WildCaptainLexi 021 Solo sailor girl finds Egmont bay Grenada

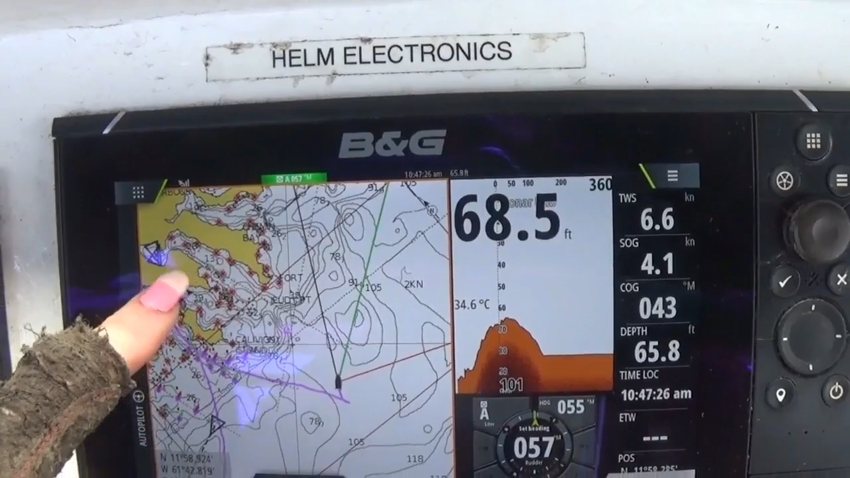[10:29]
On screen: water 34.6°C, speed 4.1 kn
mother nature decided when i was going to tack so i did what i was told
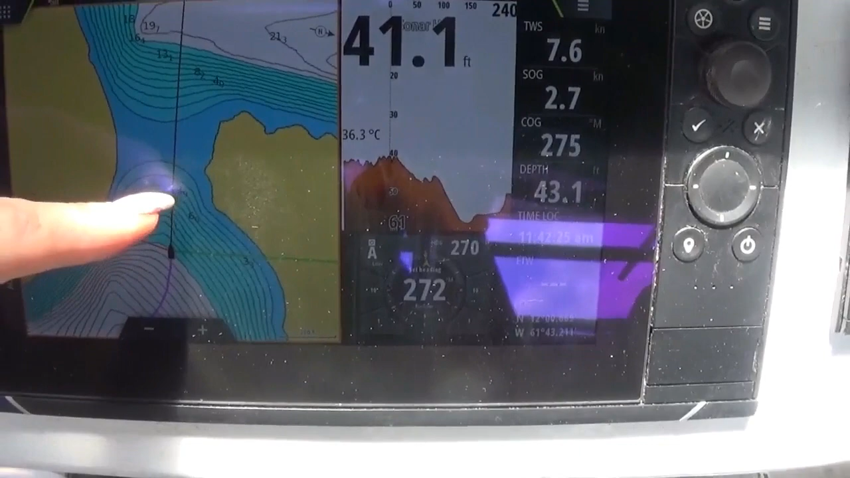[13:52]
On screen: water 36.3°C
says that this is four feet deep three feet deep and two feet deep and i have an eight foot keel but other sailors have assured me that i can get through the paths and that the chart is wrong right my right now my depth is 42 feet
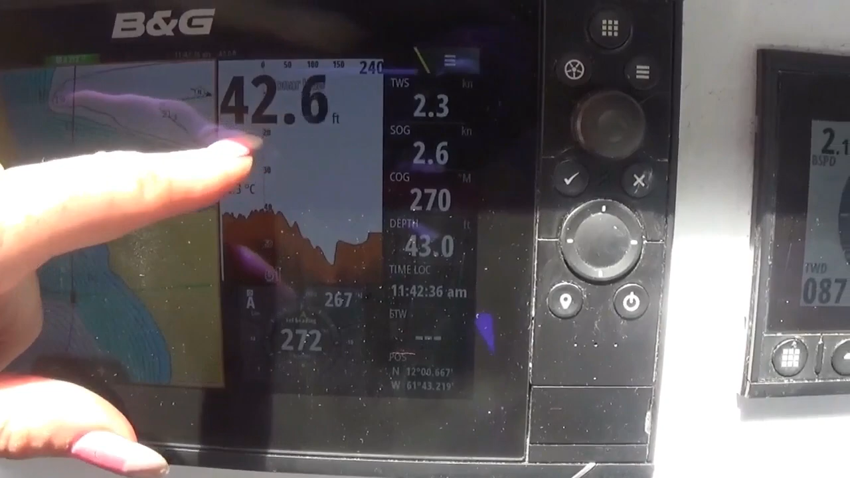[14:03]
On screen: speed 2.6 kn
and it looks smooth ahead this is looking ahead
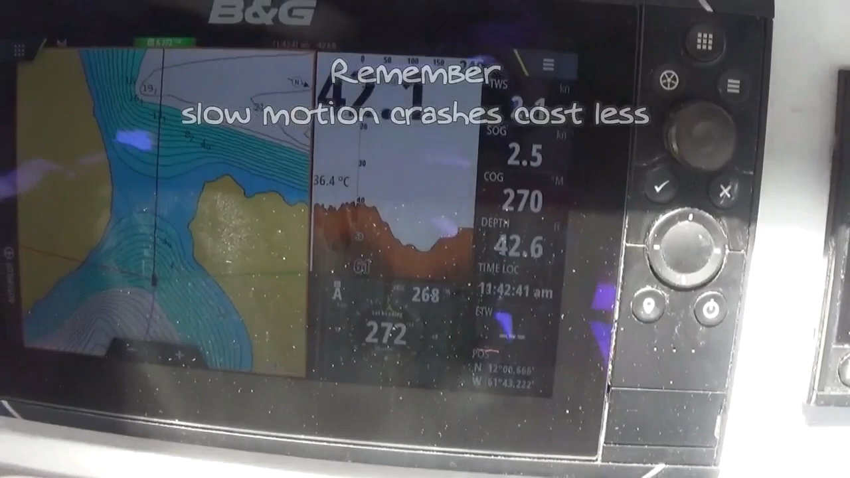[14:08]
i'm just going to go slow and just stay in the middle and have faith that the word from the other sailors is correct
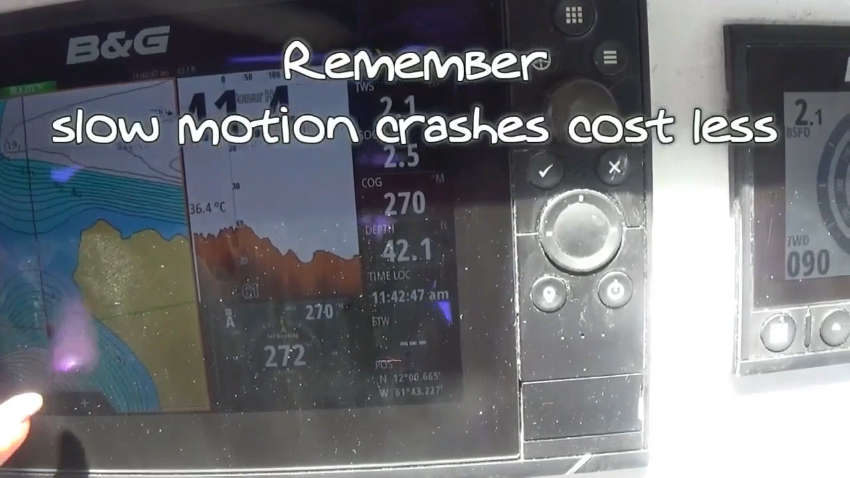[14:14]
because right now i'm supposed to be in 10 feet of water and clearly i'm not so
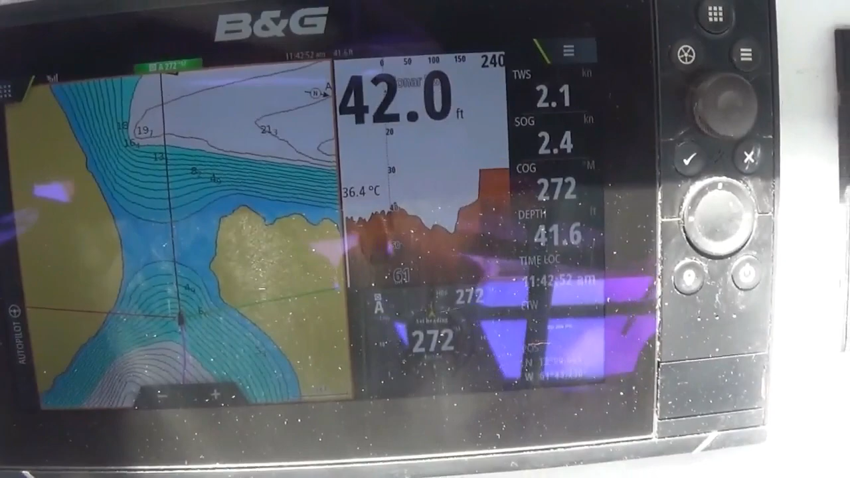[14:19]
On screen: water 36.4°C, speed 2.4 kn
it looks like the chart is wrong